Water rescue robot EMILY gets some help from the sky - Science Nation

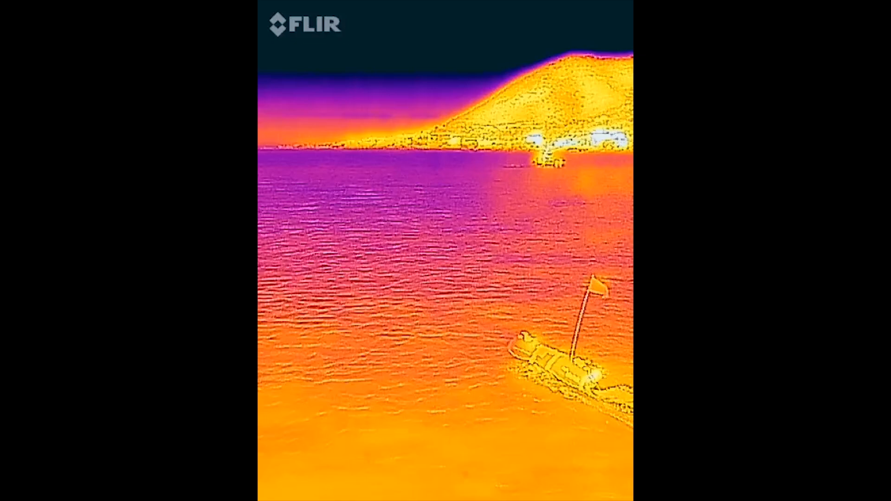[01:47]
navigating using thermal sensors to locate people in the water, and fine-tuning a system that automatically slows the robot down as it approaches its target.